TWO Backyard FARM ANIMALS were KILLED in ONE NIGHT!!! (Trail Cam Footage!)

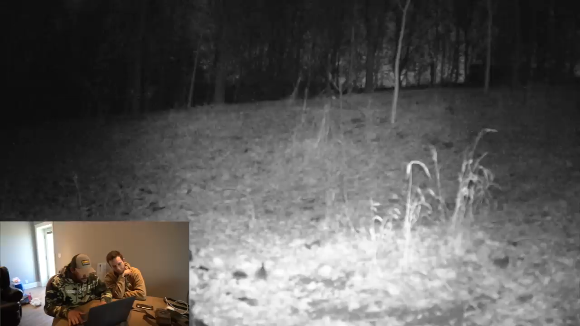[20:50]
Sick I don't see anything I saw the grass move It's this These little feathers Yeah Maybe you're triggering it Oh Hold up I saw eyes Hold up I see something Ooh What was that? Raccoon Yeah Look at Ricky See that's a possibility Raccoons Do eat ducks The thing is A raccoon Taking down Tom It would be a tough Oh there's a few
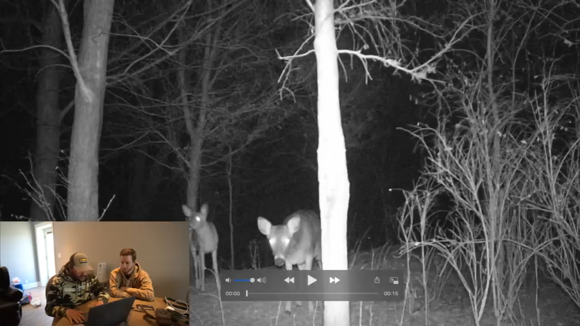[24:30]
Okay we got deer What's up Bambi? Not two deer hanging out I wonder if there are other trailer cameras Who's dog is that?
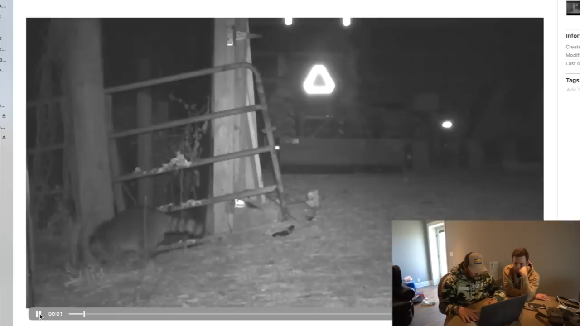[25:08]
Coon Raccoon Look at him Wow Definitely Look at him Look at him He's sniffing where He can climb Since when can they climb trees I guess they can climb trees They can but I've never seen one do it What? That's a beefcake That's a life hack See the mound of poop just to the right of him That was Tom's poop So he literally climbed up there So he was on the top rail Tom's on the top rail Tom's on the top rail He climbed up there He knew What?
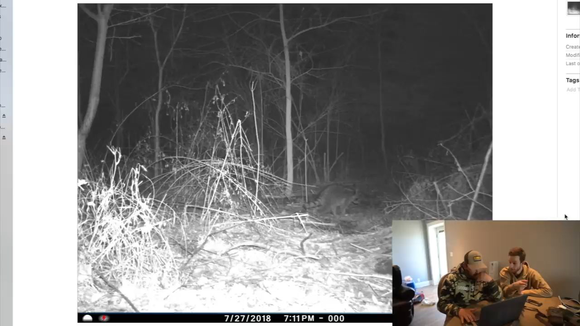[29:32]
One two That's where they're headed too Yep They're headed If they're headed No no no If they're headed towards the camera So they're leaving They're leaving Correct Now they're headed Yeah They're just hanging out What made them stay right there so long?